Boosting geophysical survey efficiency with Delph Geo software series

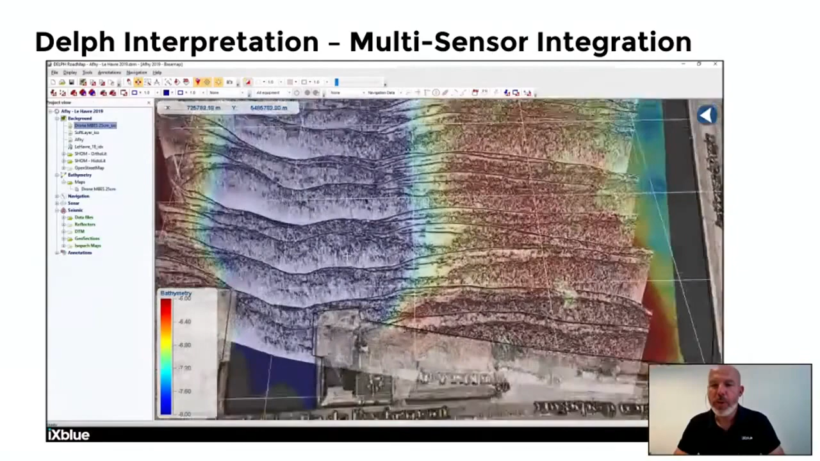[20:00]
So we've been using a pole-mounted high-resolution subatom profiler, which is the ECHOS 10,000, which has been presented in an earlier webinar and which is on stage together with you.
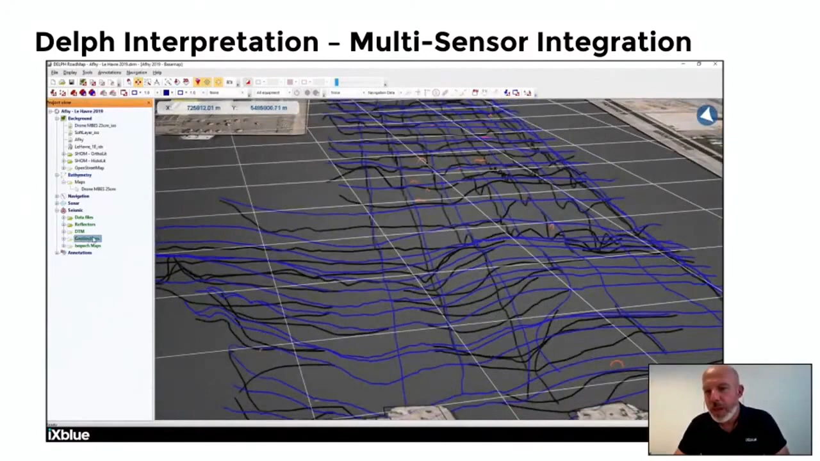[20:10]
We see also the 3D interpretation right now of the subatom section. So we did the peaking of the reflectors, and they will all appear in the 3D map, so we can check consistency and all the necessary vertical corrections. Further on, now we are adding the side scan information. So we are overlaying the bathymetry with the side scan mosaics.
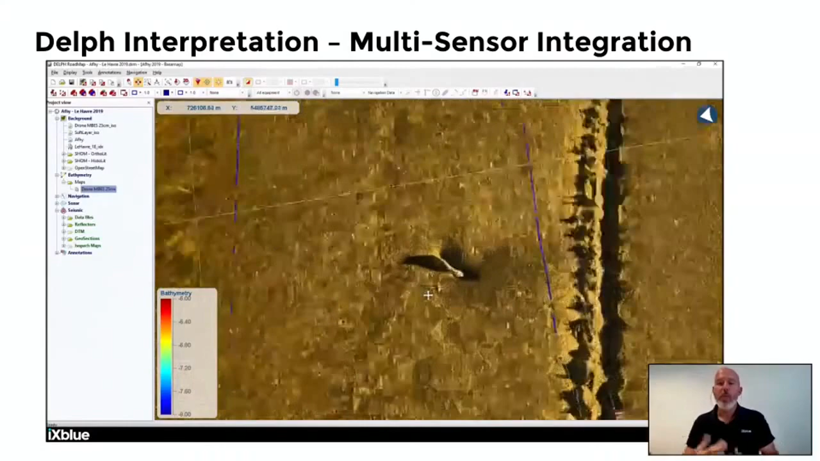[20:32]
And this is very helpful because we can already combine not only the high-resolution aspect from the side scan, but also the relief from the bathymetry. So this is already a good QC about the target location,
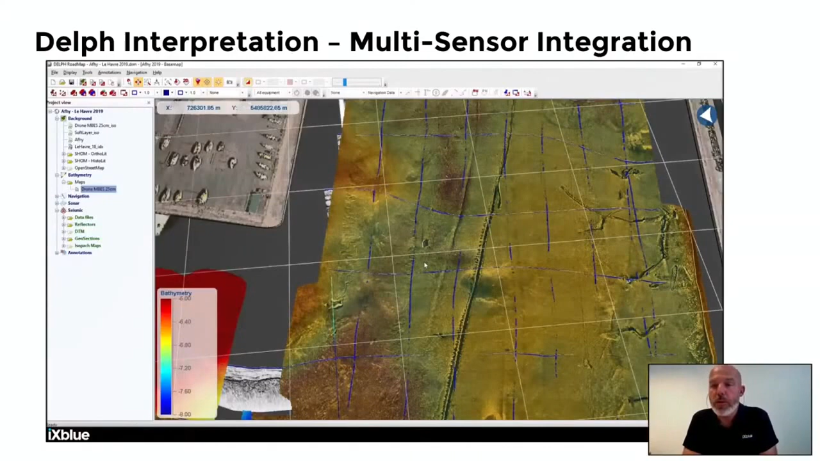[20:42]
if the positioning was done right, and also helps revealing all the bumps and holes, the real topography of the CBA features we see in the side scan. So here is a small object, so we can see the bump on the bathymetry, not so high resolution, together with the very high-resolution side scan imagery.
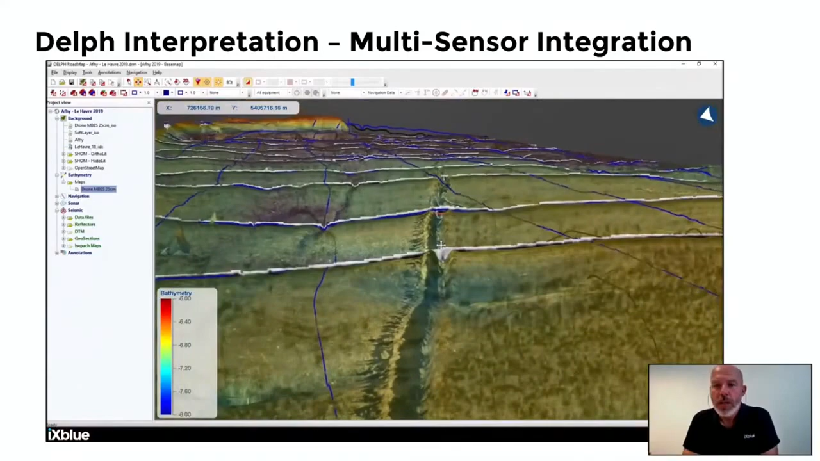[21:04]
Also, we have this kind of trench, which is there in the harbour, so we can combine bathymetry and side scan. We can see the detailed shadows and topography, but also we can see the perturbation of the surficial sediment directly in the subatom sections.
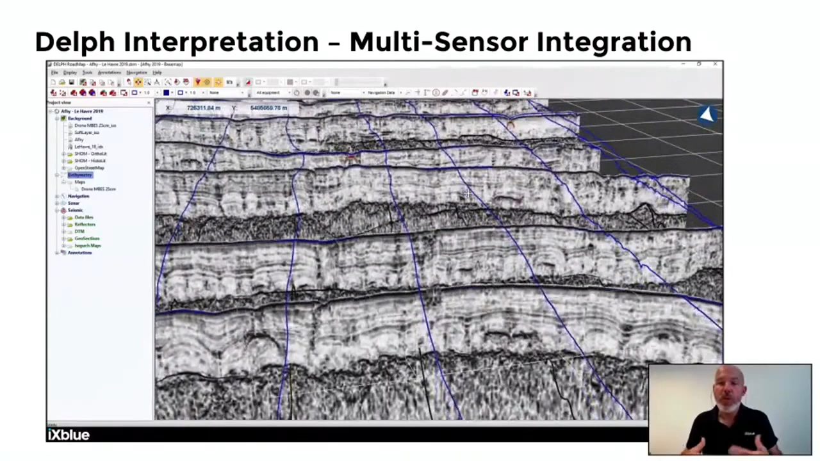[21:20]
So watching all the subatom sections in 3D helps connecting this perturbation throughout the records and combining them with the topography and the high-resolution imagery. So this is a good example on how to assemble a complete data set and not only do the nice images,
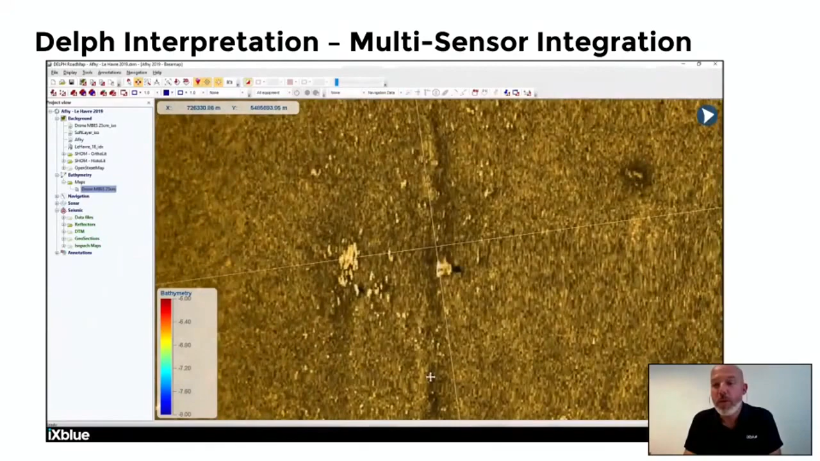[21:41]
but this is really helpful for a global and accurate understanding of the survey from QC to interpretation. And this is really the tool that you can work on during the geophysical data analysis.
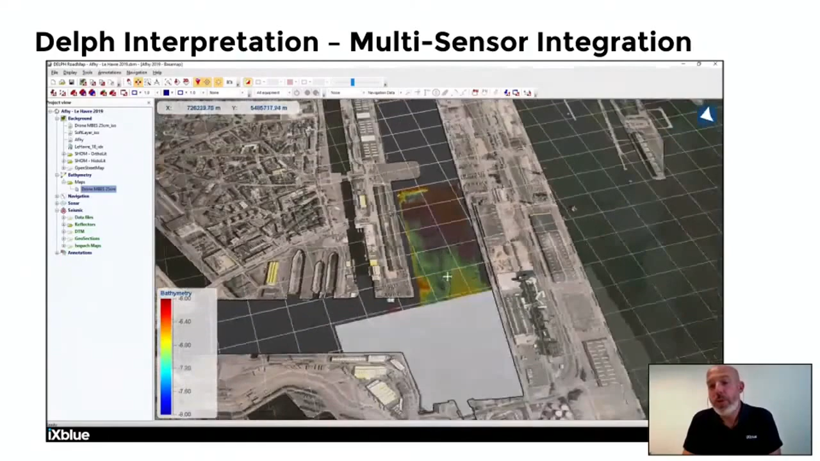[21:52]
So here is now the complete overview with these different data sets.
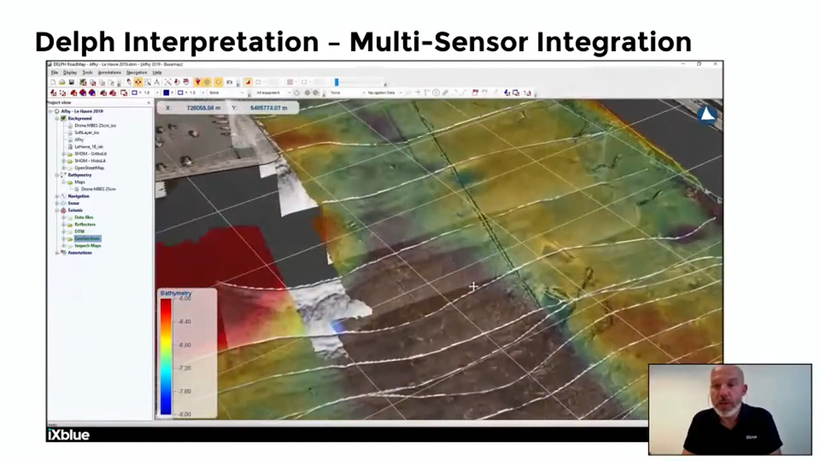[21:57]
So now you have a better overview of how to combine all this information,
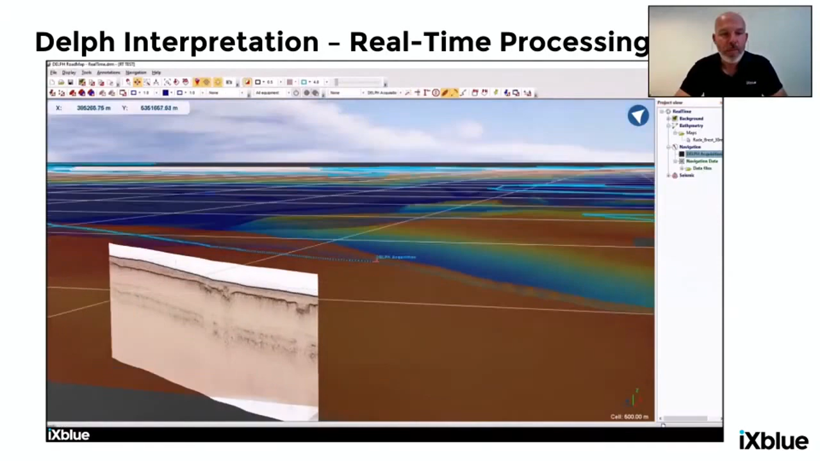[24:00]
This also provides an immediate availability for data for QC, meaning that when the vehicle comes back, you can directly look at the process records and maps,
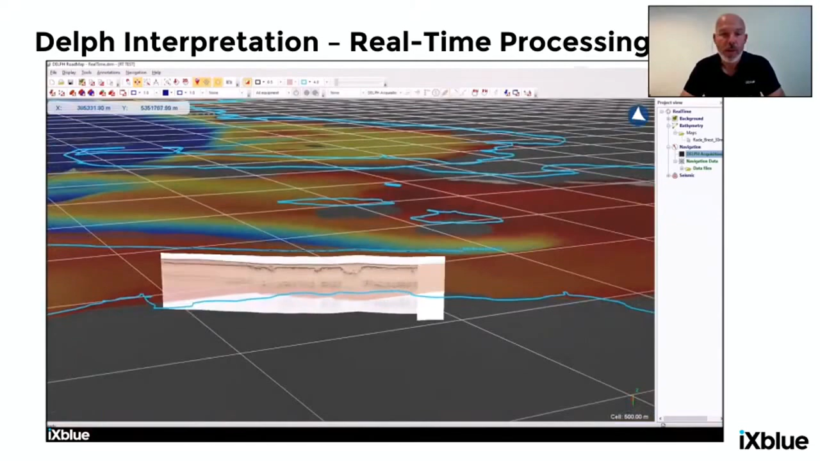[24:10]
so the QC can start instantly without waiting for all these initial stages of data processing. So on the field, you can quickly also,
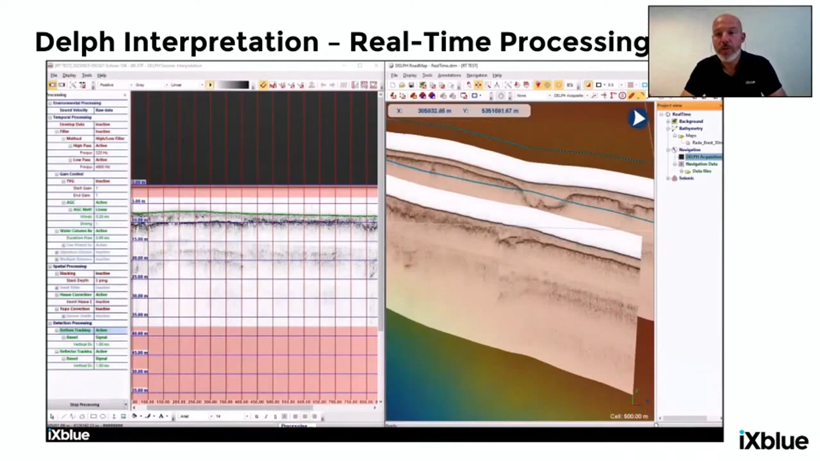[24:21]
on the crewed vessel, plan directly coin location, grab sampling, etc., because all the information appears georeferenced.
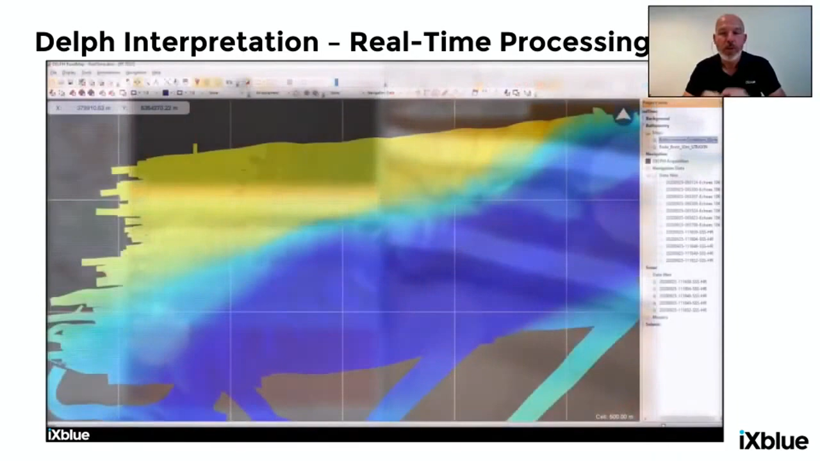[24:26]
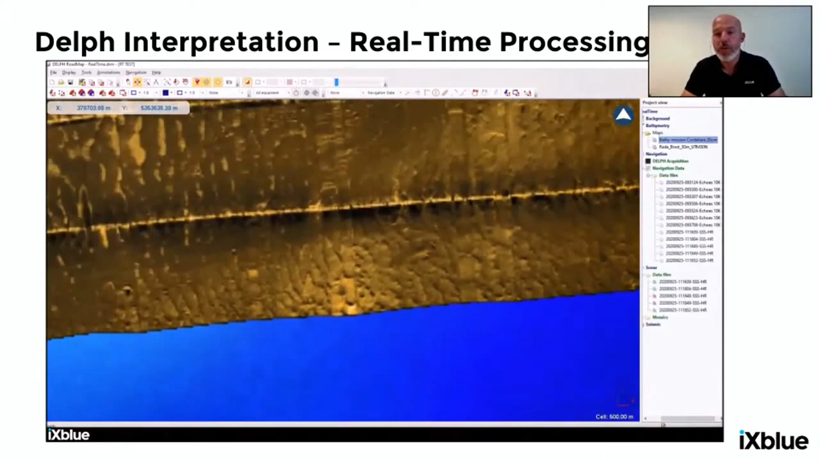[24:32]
Same thing, if you see some buried features on the sub-bottom, you can spot them and re-inspect them or do closer, shorter line spacing to inspect them. So we've seen on screen just before some real-time sub-bottom processing.